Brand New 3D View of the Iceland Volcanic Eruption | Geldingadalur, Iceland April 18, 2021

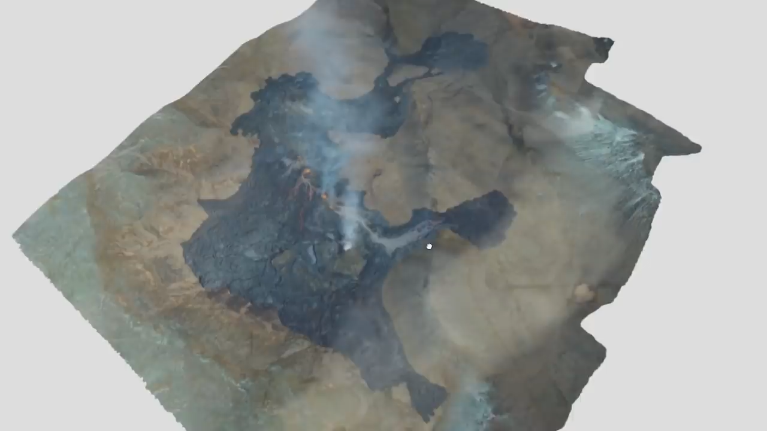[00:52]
at the entire eruption area so just to quickly go through where we are situated the original entrance was
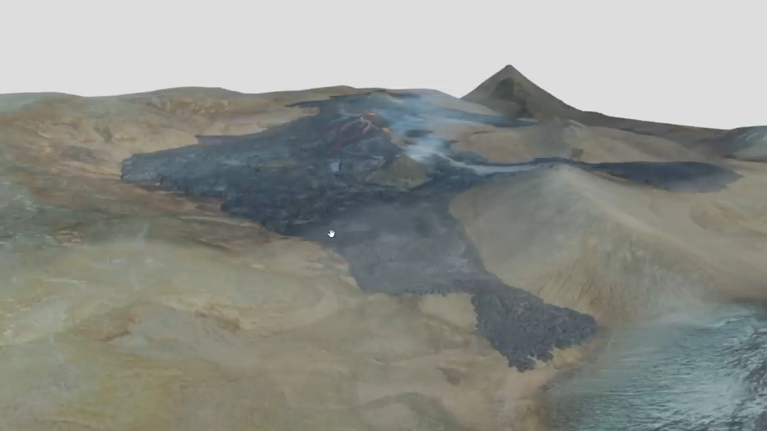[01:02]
this way here and so you would walk up
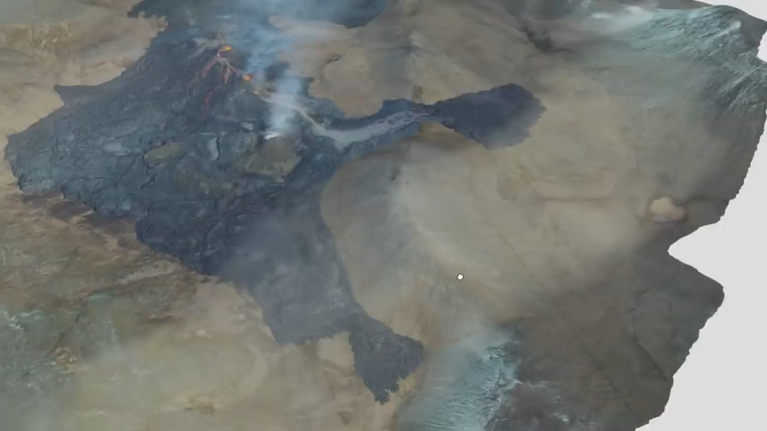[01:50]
we take a look at how much has actually happened and how much lava has actually come out of this eruption